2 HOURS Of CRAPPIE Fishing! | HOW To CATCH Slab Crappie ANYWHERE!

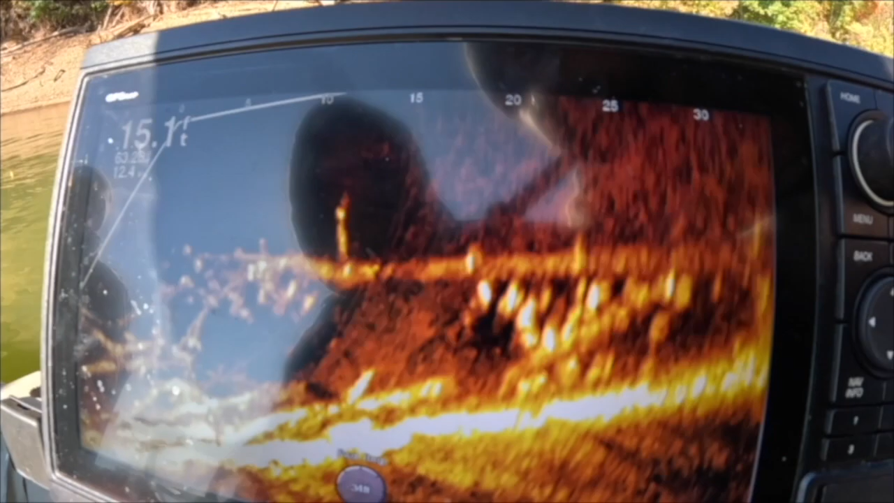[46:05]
On screen: depth 15.1 ft
Yeah, look at that. Those are all crappie. Now it's just a matter of getting them to bite.
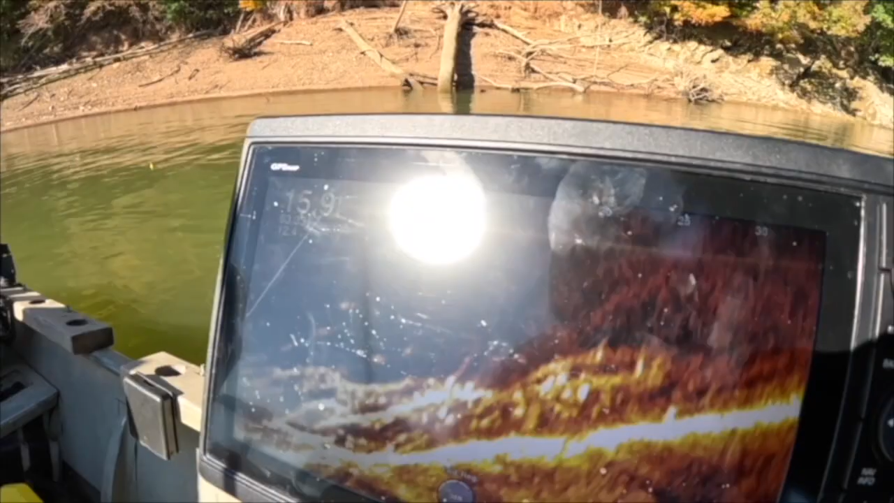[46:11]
That's right in front of you, Jeff. See him? There. There you are. Come up. No, no. Keep coming up. You got one chasing it.